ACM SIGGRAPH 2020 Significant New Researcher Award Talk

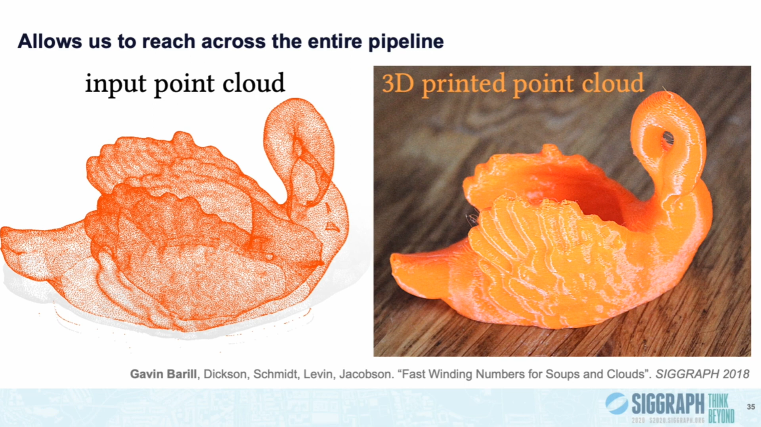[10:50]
to directly take as input a point cloud. So we're skipping any triangulation or STL file that would otherwise be needed by commercial slicers. Having a way to process large amounts of data found in the wild we can also start to ask what can we learn from this data?